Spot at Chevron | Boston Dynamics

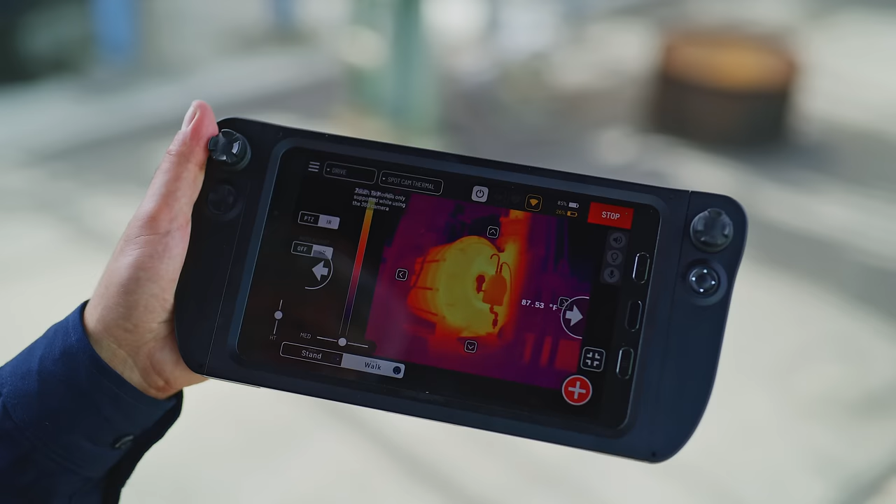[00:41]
It has a thermal camera, a high-definition pan-tilt-zoom PTZ, a acoustic leak detector,